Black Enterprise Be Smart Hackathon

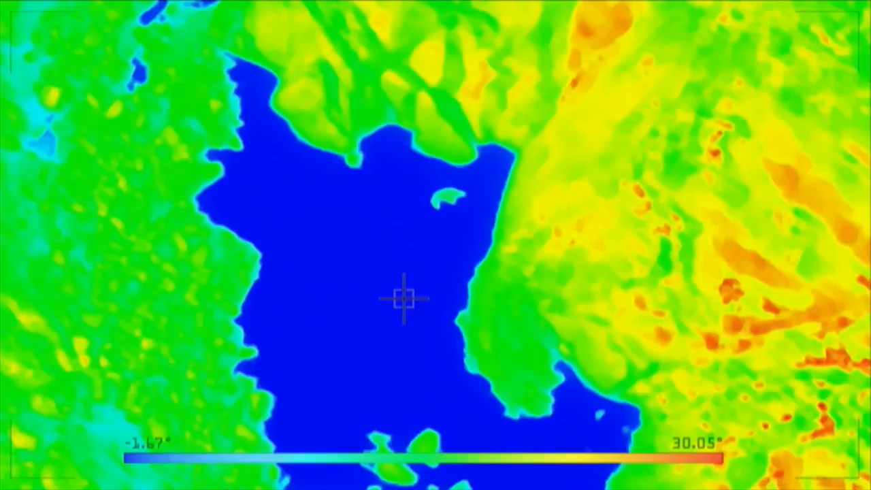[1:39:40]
We are able to detect the bear on a cold, snowy background,